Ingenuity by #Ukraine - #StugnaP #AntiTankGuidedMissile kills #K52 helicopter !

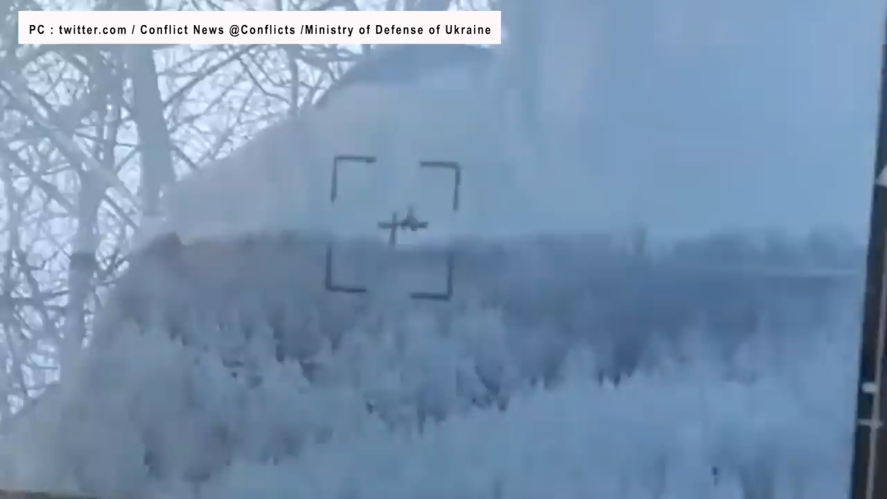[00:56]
allowing the Ukrainian operator to aim and fire the Stugna P missile.